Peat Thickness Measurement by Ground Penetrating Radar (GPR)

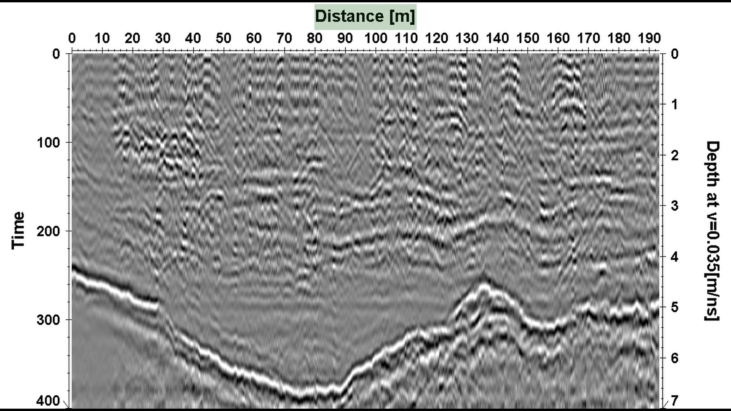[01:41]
The distance is on the top axis and the approximate depth on the vertical axis.
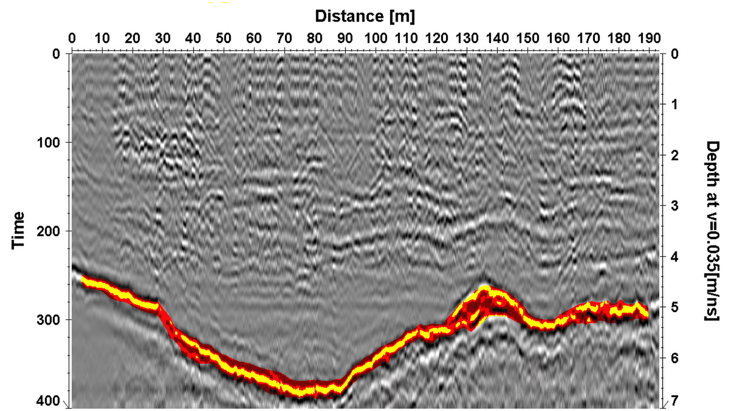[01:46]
The strong reflector indicating the base of the peat is marked up by a geophysicist.
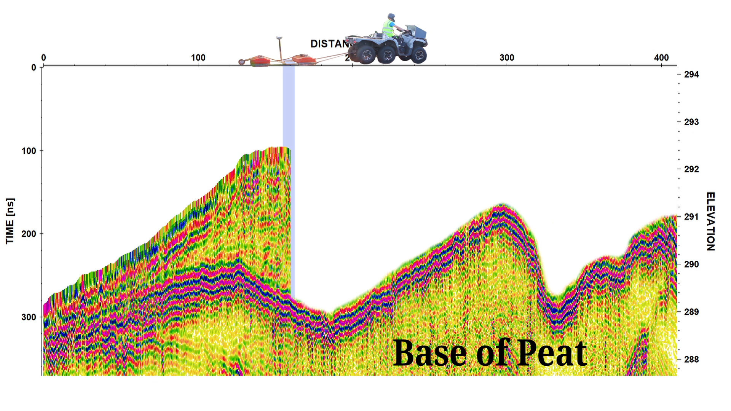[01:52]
Data recorded on long single lines is displayed as a cross section, with the depth or elevation visible against the distance.
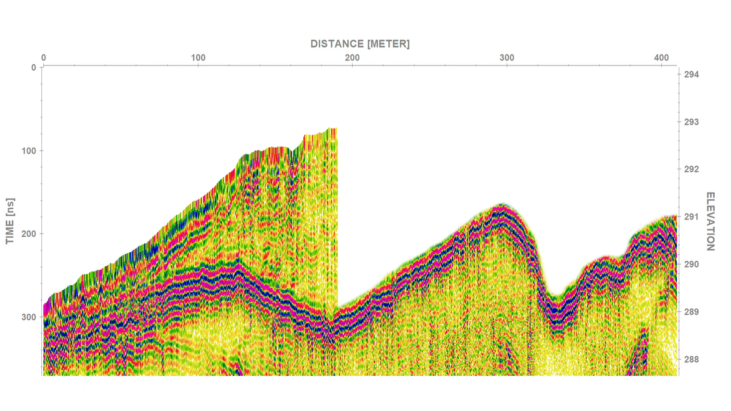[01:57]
Data from many parallel lines can be organised into a 3D image,